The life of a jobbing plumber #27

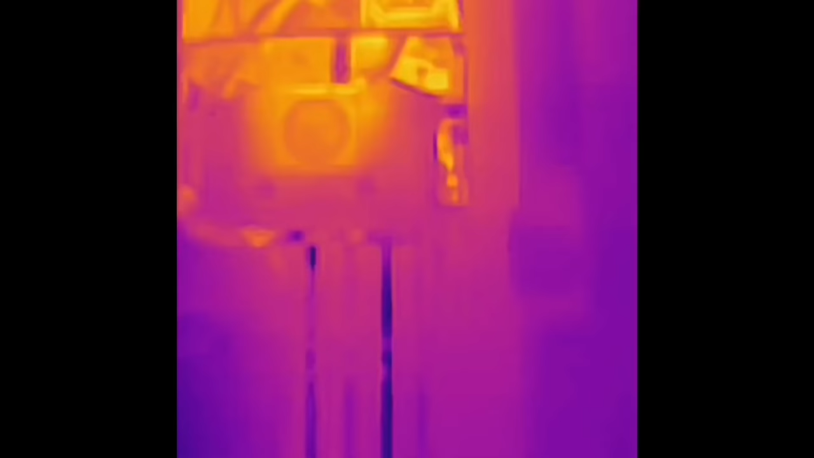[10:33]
just a really quick video to show you some fault finding
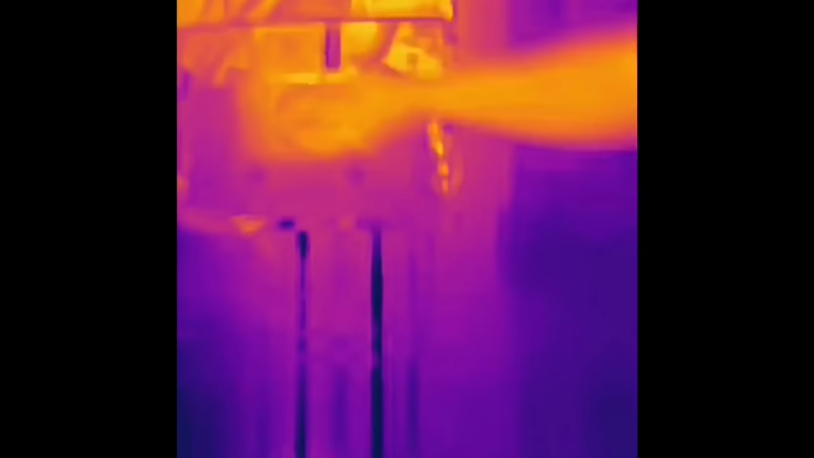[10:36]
using a thermal imaging camera so i've been called out to this combi boiler that's got hot water issues and we can see there on the image that the far left hand pipe which is the central heating flow and the second from left which is the domestic hot water outlet are both getting hot as it's a combi boiler and we're drawing off hot water there shouldn't be any heat going down the central heating flow if we kill the power to the boiler and leave the tap running we can see that the domestic hot water pipe cools down but there's still some heat there left in the central heating flow popping the power
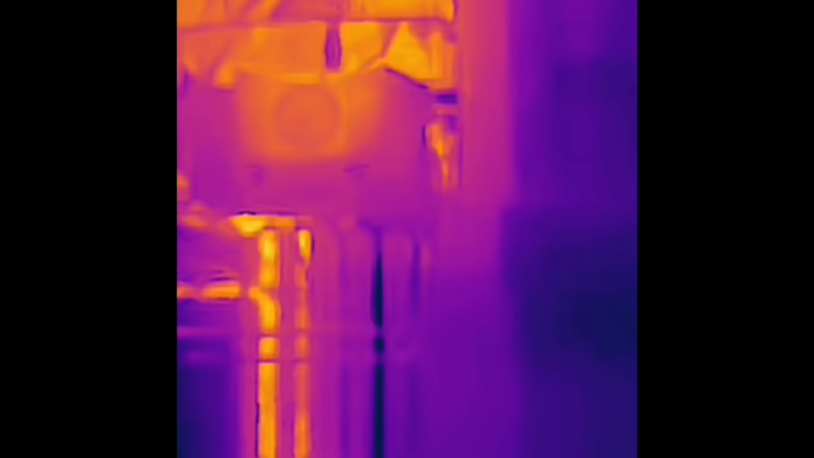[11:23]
that confirms us the issue now this is the kind of fault you can identify just by touching the pipes but that can be really difficult if when you get to the customer's house the boiler has already been on and the pipes are quite warm it's also a really useful tool to show your customer what's wrong with the boiler and explain to them what you're going to do and why you're going to do it just going to tell you a quick story about a job i did